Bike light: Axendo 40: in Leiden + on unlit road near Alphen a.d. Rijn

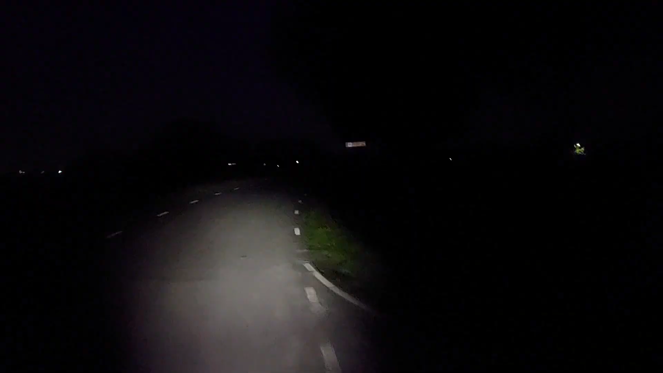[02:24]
This is the Accendo 40, unlit road. In reality I see a lot more, not just the skies, not dark, completely dark.